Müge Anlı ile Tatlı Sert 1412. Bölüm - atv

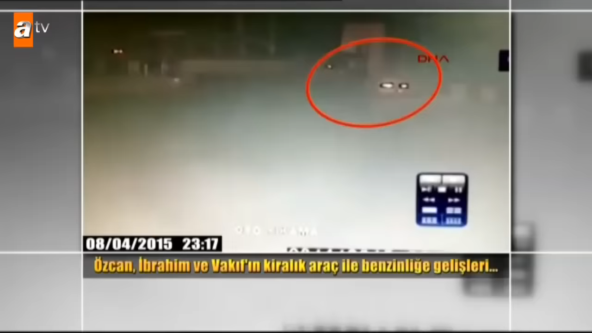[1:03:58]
İşte o akşam Aydın, Şevket, Özcan ve yanındaki diğer iki arkadaşıyla beraber geceyi işte bu benzin istasyonunda geçirdiler.